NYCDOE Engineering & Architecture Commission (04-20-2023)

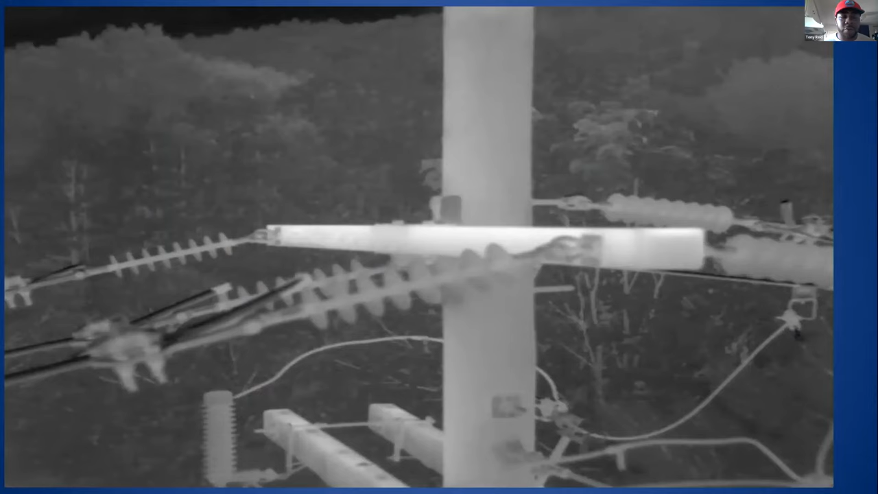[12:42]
What we're looking for with kids as I go through my courses is, hey, we're looking for any type of anomalies within these areas, right? These are the types of engineering groups that need these types. And so that, hey, we can be able to use drones effectively. Instead of using the whole 10 crew, we can use two now. Now we just know what tools we need on that vash so that the drone pilot got in there. Now here, send that order over to our repairman. You know, these are just some quick shots that we've done by identifying the pole, what area.